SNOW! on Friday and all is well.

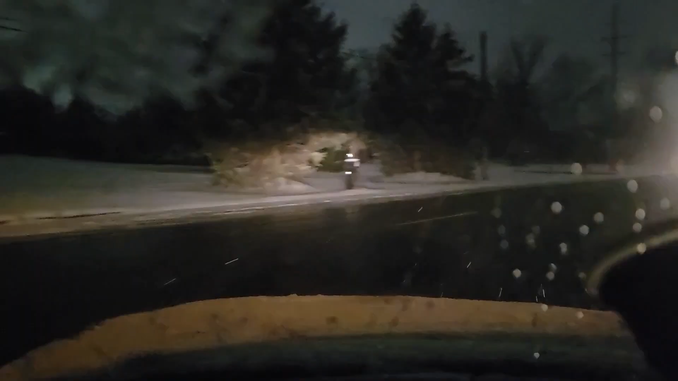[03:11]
But, anyway, looks like the snow piles have been through here. At least, they've salted it. So, that's good.